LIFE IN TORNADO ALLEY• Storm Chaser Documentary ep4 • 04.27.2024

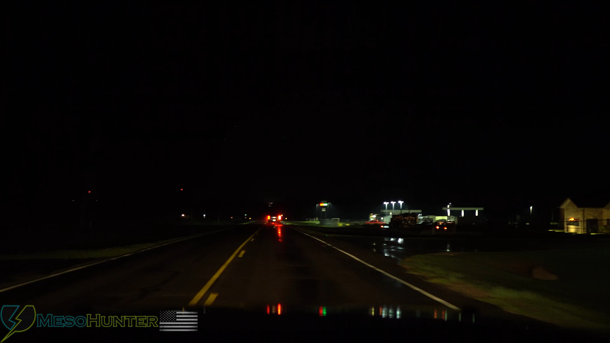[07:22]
Elmore City might have a little rotation. I'm looking at a couple of things. Oh, there we go.
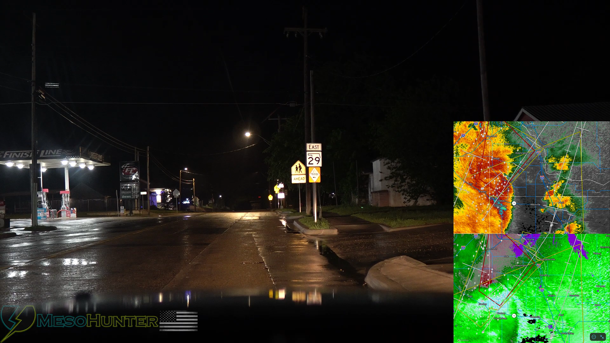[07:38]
Oh, no. I got a tornado warning near my house. All right.
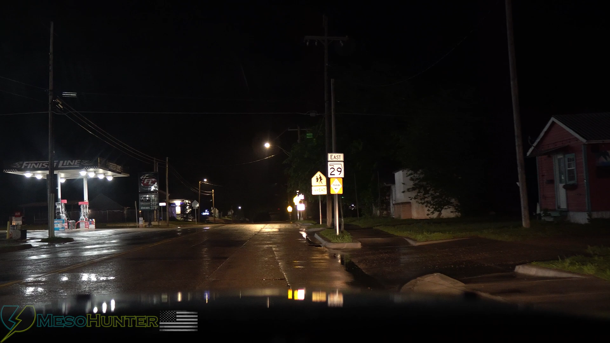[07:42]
Sarah, get ready. All right. Change of plan. Sorry. All right. I'm headed to you guys, Sarah. All right. We're moving on that, guys.
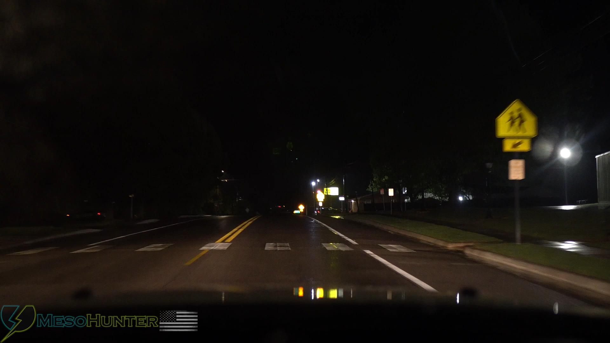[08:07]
I'm now on Highway 24. We're going to push up on it, guys. Oh, great. There's a drop. Okay. It's getting a little tighter. Sarah, be ready. Your funders are warning for me in southwestern Oklahoma, Stevens County in southern Oklahoma, northward through Sunday evening.
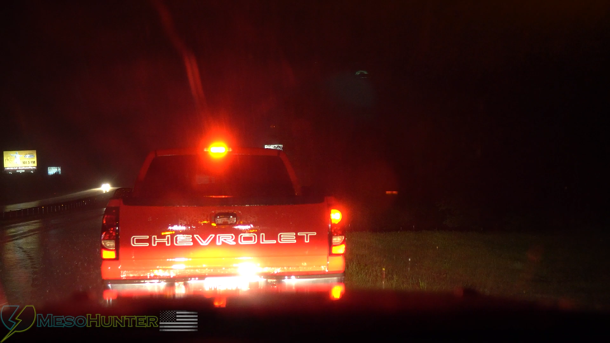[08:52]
Flooding in urban areas. Huh? Yeah, yeah, yeah. Stay safe, brother. H-C-P-P slash W-W-W dot weather dot gov slash. Safety slash. Flooding in urban areas. All right. They're closing it down, guys.